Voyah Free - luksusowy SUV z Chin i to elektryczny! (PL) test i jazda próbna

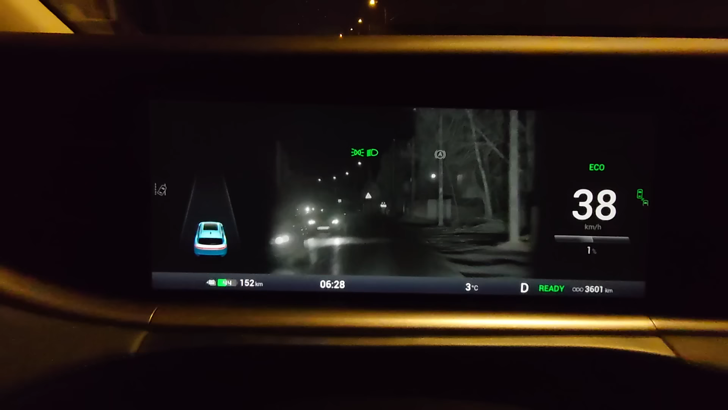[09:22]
czyli w zasadzie jest bezużyteczny, bo zakładam, że w nocy mimo wszystko jeździmy z włączonymi reflektorami.